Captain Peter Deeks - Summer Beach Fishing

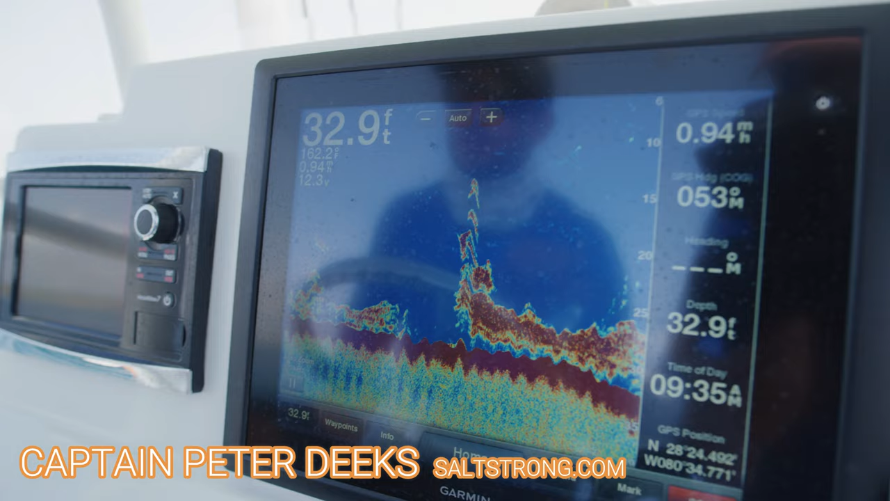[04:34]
On screen: depth 32.9 ft, speed 0.94 mph
So on the fish finder, this is what we're looking for. This is a big school of thread fin. And you can see there's all kinds of other stuff mixed in.
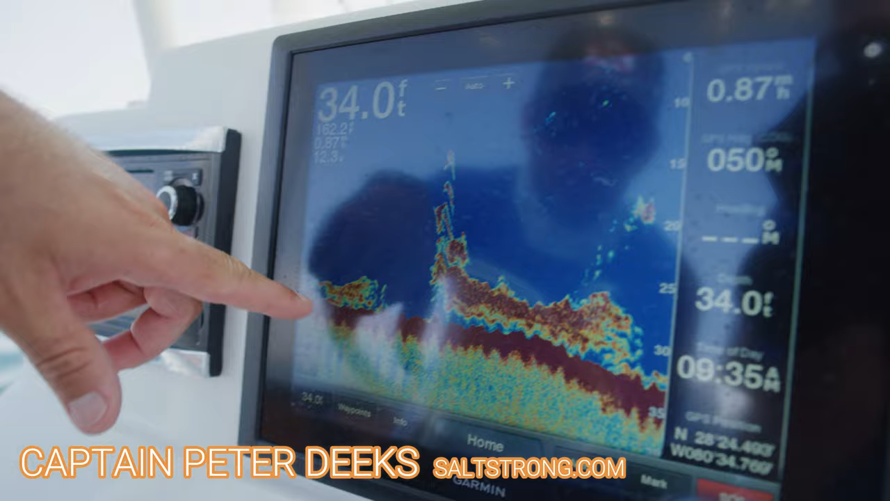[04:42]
On screen: depth 34.0 ft
You got some bottom dwellers down here on the bottom and these will be the thread fins. Might be a little school of horn bellies. But we spent a good hour or so looking for baits and finally found some really good ones.